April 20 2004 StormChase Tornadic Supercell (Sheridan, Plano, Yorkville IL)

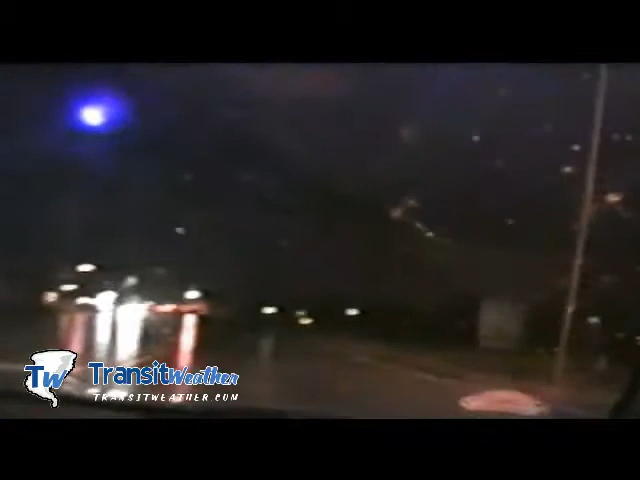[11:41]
We are unsure right now that the tornado is with a strong rotation in it, just off to our east over there. We need some night shot, dude. No, you ain't gonna see anything from night shot anymore.